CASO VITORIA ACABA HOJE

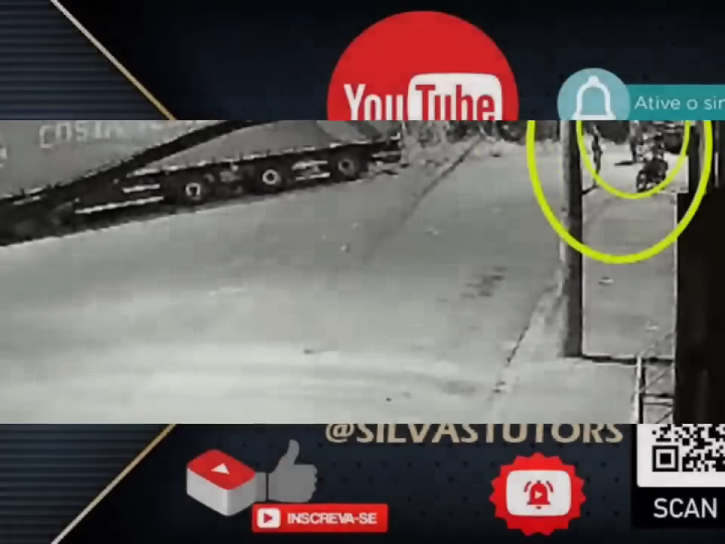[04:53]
com respeito ao aceno de mão que o motoqueiro dá para o Miguel, que passa por trás.